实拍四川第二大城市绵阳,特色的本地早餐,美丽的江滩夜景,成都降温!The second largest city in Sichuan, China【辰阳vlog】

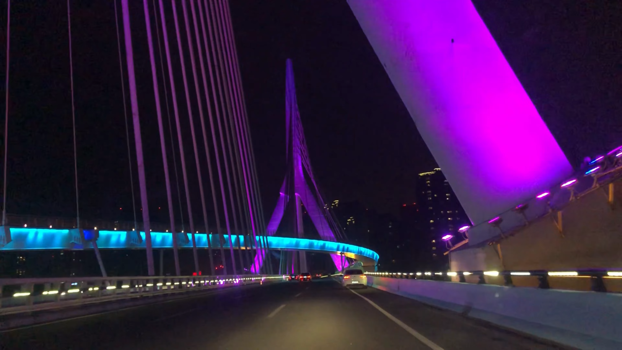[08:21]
便对不对所以江上的这种桥呢也是特别的多啊那其中呢也不乏这种特别有设计感的桥大家看一下是不是特别漂亮我觉得这种桥可能在成都都很少见吧反正我觉得还是挺好看的特别是这种灯光打起来的感觉